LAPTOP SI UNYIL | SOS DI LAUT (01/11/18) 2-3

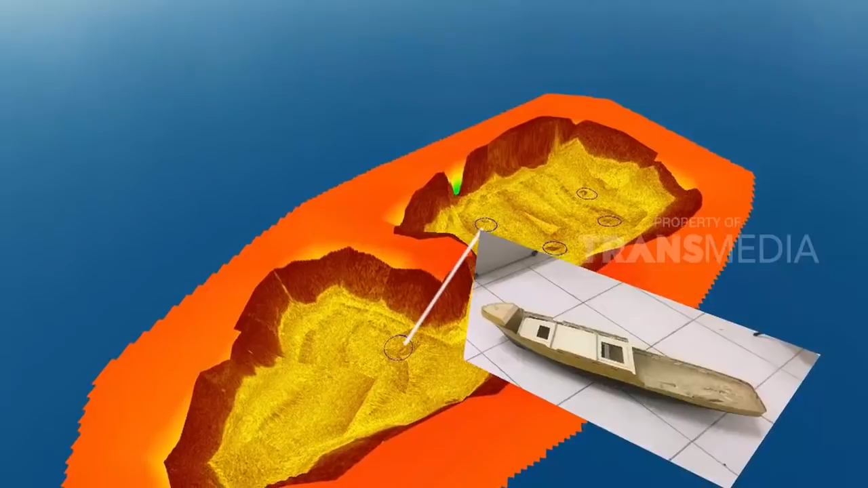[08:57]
Karena pake sensor, jadi bentuknya kan grafik-grafik begini. Tapi kalau air danaunya jernih, kita bisa melihat rekaman kameranya juga.